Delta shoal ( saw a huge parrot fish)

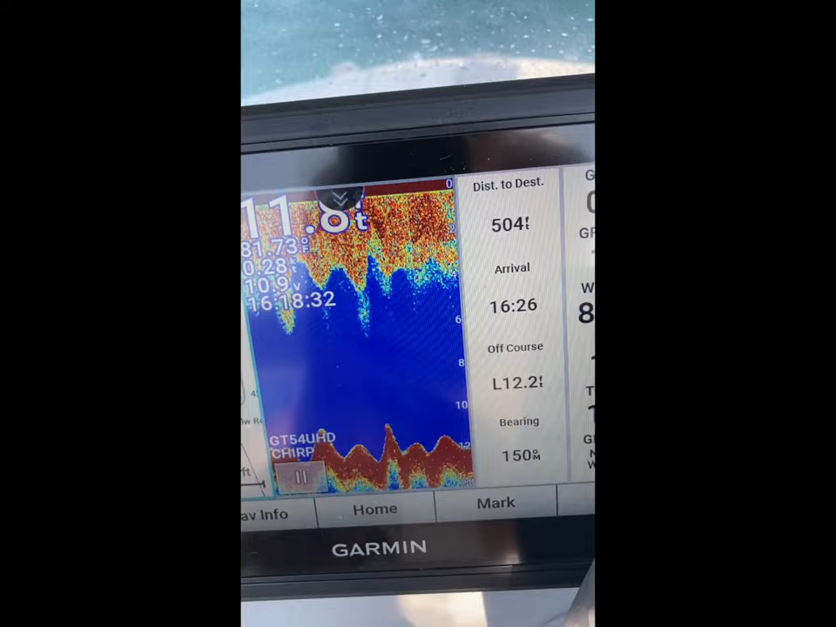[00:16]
That's how this whole area should be. Might go down to 15.
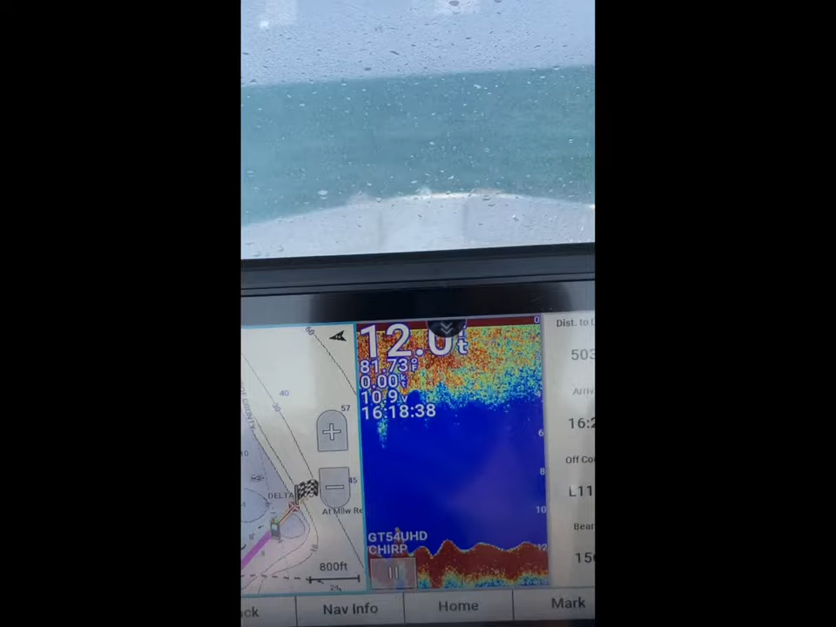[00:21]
On screen: water 81.73°F
But we, we are right here, and Delta Shoal, we're actually a little just far of it.